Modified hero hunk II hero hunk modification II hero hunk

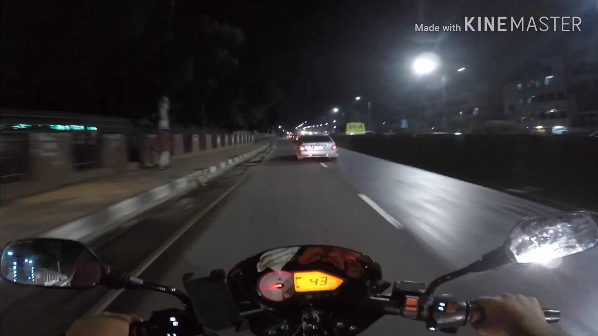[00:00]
Let's see how you can see a special thing. Here is the hang. The hero hang. But this is not an ordinary hang. This is modified. Can you hear the exhaust note? That is loud. This is modified. Let me show you what are the things that have been modified in this bike. Firstly, this bike is modified. Here is the light. This bike is very good.
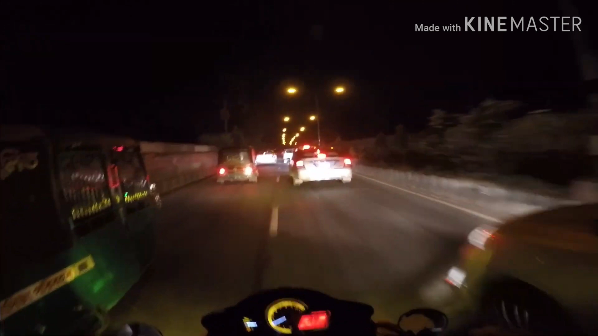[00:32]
Here is the light. Here is the motor LED light. Here is the motor LED light. The light is made in 65. The second thing. The mode is modified.
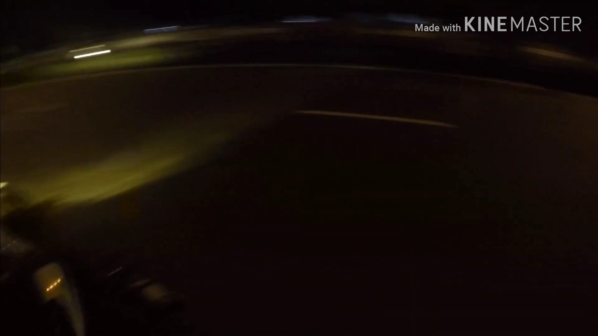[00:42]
This is the exhaust. This exhaust is very smooth. But it can look very smooth. This is the exhaust. This is the exhaust. This is the exhaust. It can autoise. Here it is the exhaust.